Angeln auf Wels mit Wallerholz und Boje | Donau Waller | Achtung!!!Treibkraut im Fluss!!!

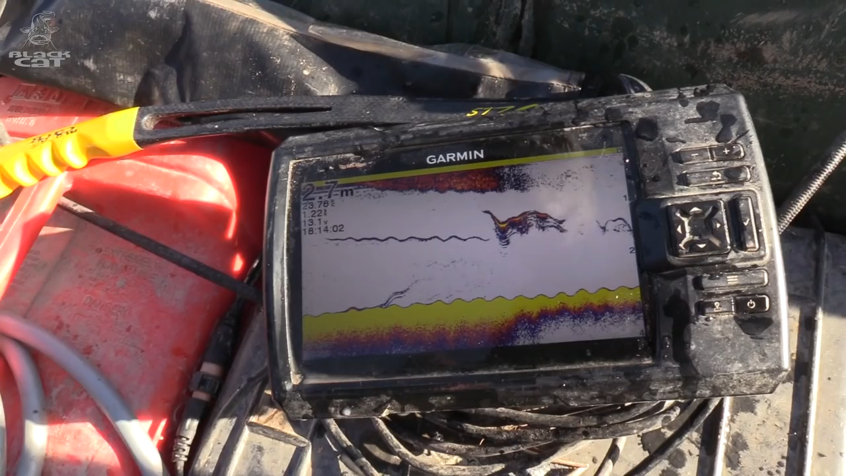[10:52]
Hier seht ihr mein Tauwurmbündel. Ich bewege jetzt die Rute.
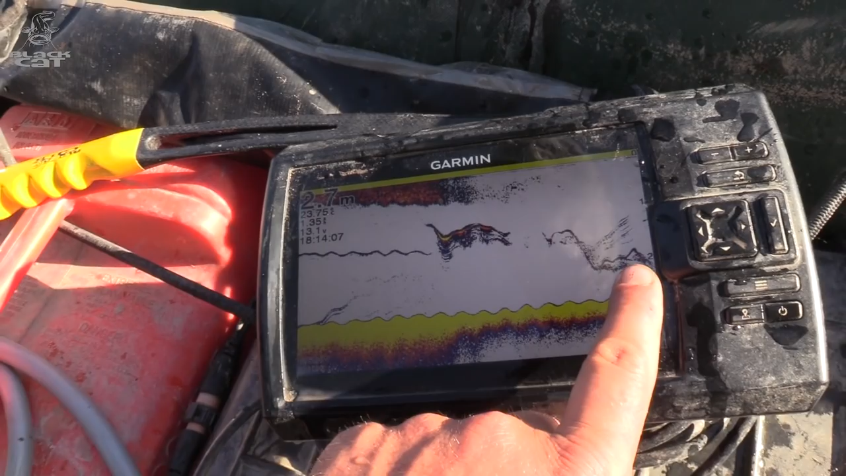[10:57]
Und dann beginne ich circa einen Meter über Grund.
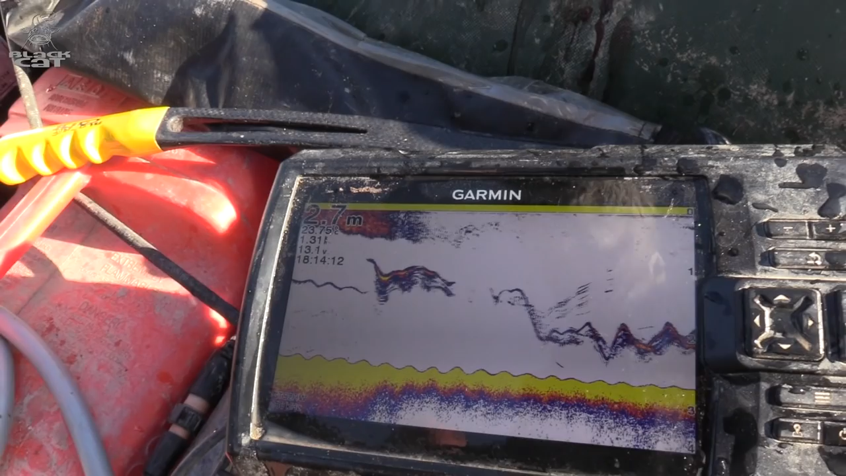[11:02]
On screen: depth 2.7 m
Es ist jetzt noch relativ flach. Wir lassen uns jetzt langsam ins Tiefe treiben. Aber das seht ihr schön, euren Teaser.
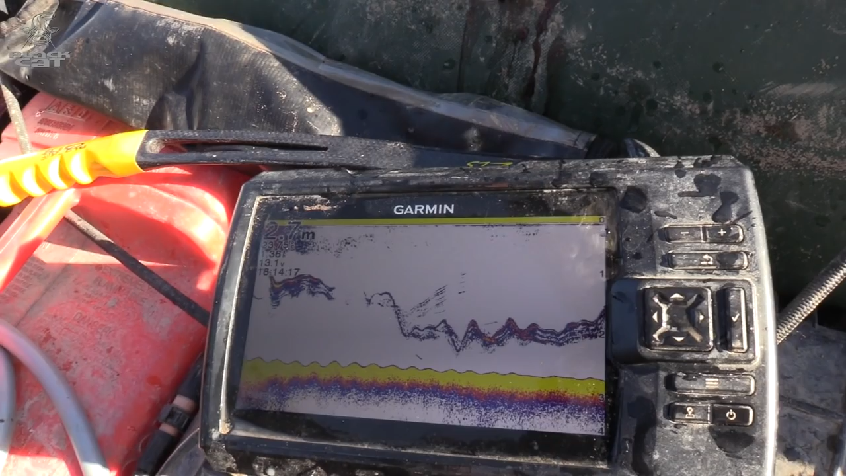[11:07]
Knapp über Grund. Und schon geht's los mit dem Klopfen.
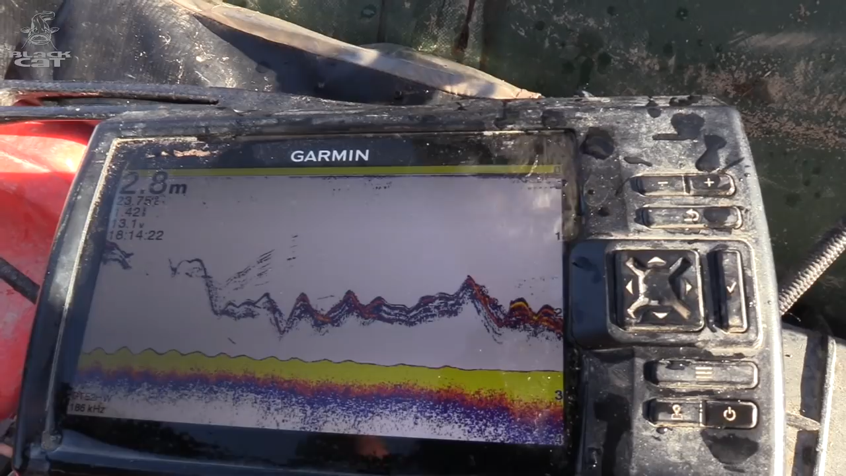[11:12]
On screen: depth 2.8 m
Die Rute legt ihr euch hier vorne ins Boot, direkt vor euch.